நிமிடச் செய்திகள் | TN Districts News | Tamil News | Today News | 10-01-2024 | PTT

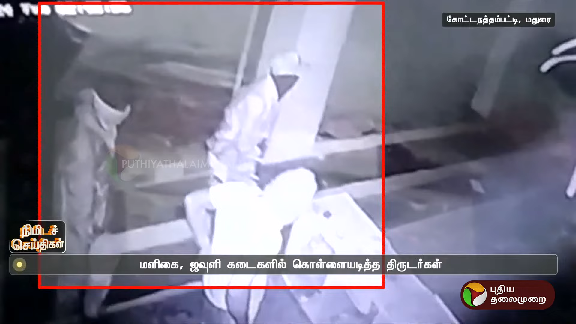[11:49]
காரில் வந்த மூன்று கொள்ளையர்கள் இரண்டு கடைகளின் பூட்டை
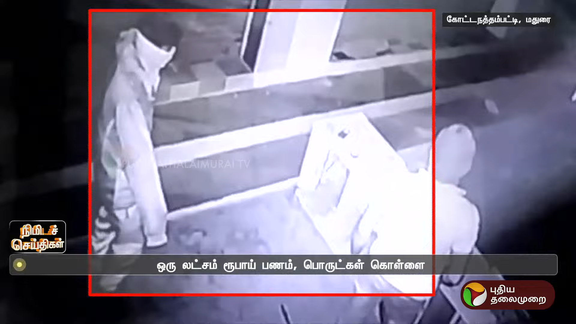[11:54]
உடைத்து கொள்ளை எடுத்து சொன்றது அந்த காட்சியில் பதிவாக்கு பிளது